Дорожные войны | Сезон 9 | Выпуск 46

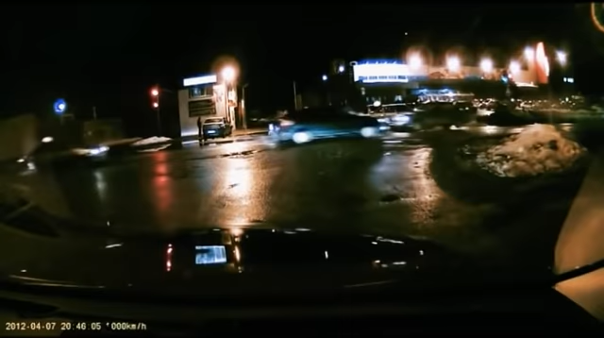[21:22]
Удмуртия. Город Глазов. На перекрестке «Жигули» влетели в заднюю часть другого ваза. Виновник аварии моментально уехал с места происшествия. В погоню за ним сорвался хозяин машины с регистратором. Он хотел помочь потерпевшему водителю. Легковушку удалось догнать, но на повороте лихач вылетел на встречную и ударил еще одну машину – такси.
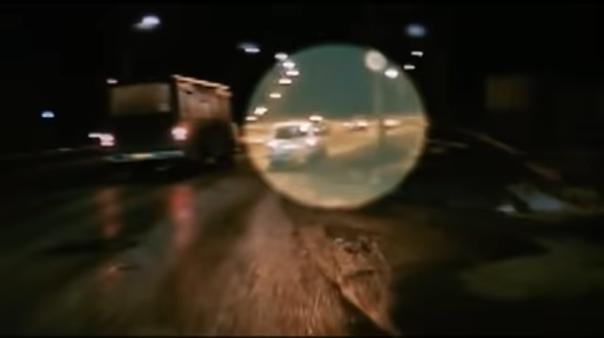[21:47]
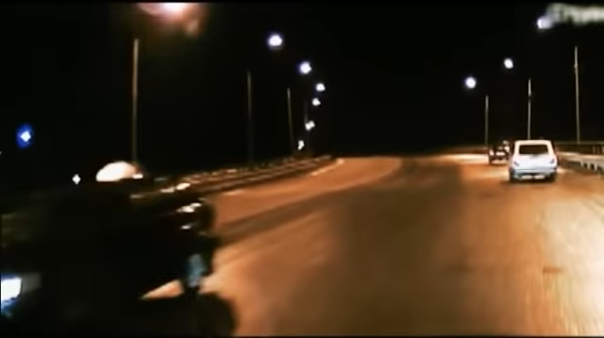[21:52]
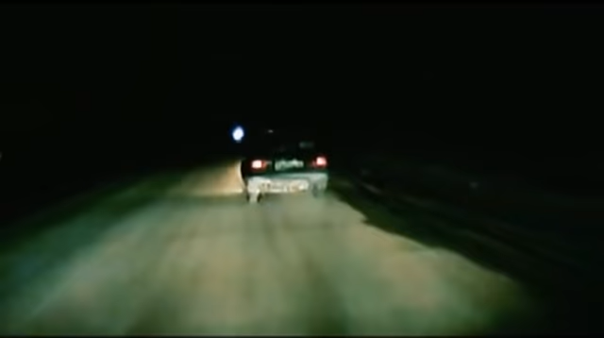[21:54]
Нарушитель едва не протаранил несколько машин лоб в лоб и сделал это как будто специально.
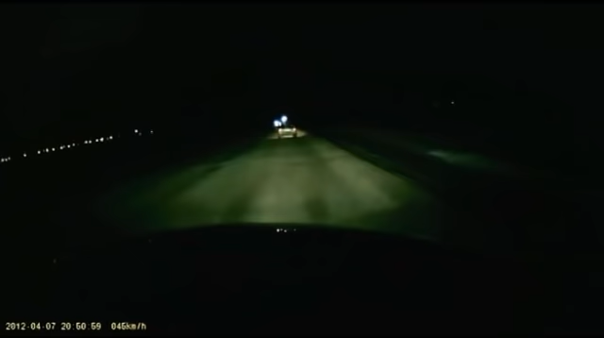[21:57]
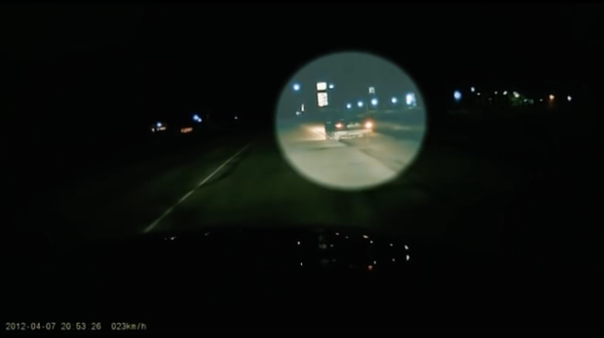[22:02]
Судя по всему, у него заканчивался бензин, и он свернул на заправку. Преследователи решили срочно позвонить в полицию. Здравствуйте. Я хочу сообщить о неадекватном поведении на дороге. Автомобиль едет, крайне неадекватно себя ведет. Сейчас он заехал на заправку.
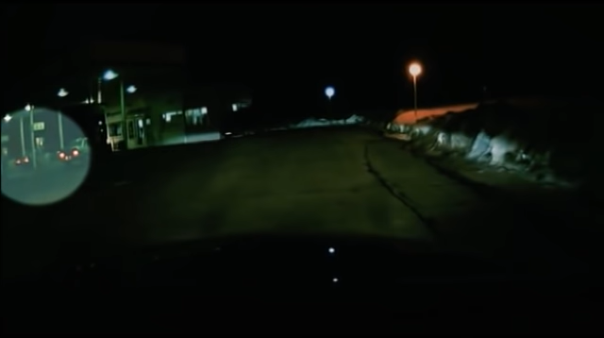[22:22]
Молодые люди стали координировать автоинспекторов. Неожиданно нарушитель резко нажал на газ, и легковушка снова выскочила на трассу. На большой скорости «Жигули» влетели в поворот прямо перед встречными автомобилями. Неожиданно легковушка замедлила скорость. Впереди появился патрульный автомобиль полиции. Нарушитель затаился.
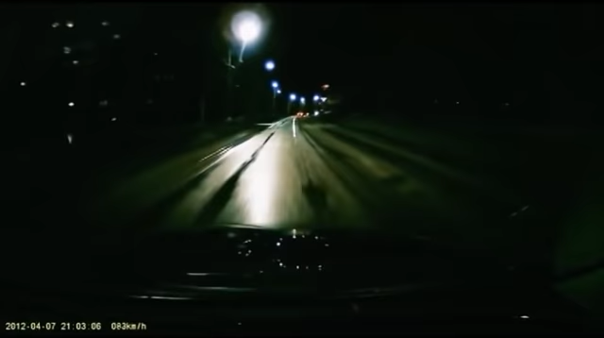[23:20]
Обгоняет вообще по мощному всех по встречке. Давайте как-нибудь побыстрее. Он реально сейчас убьется, наверное, или кого-нибудь убьет. Нервное напряжение росло с каждой секундой. Легковушке удалось поравняться с «Жигулями» на перекрестке. Да, пересечения с «Короленко» походу собираются повернуть налево. Точно «Короленко». Прямо вон он. Чего, блин. Во, рядом с ним прям едем. Вот, все, все, все. Они, все, видят его уже. Да, да, да, за ним лазит, буханка гонит.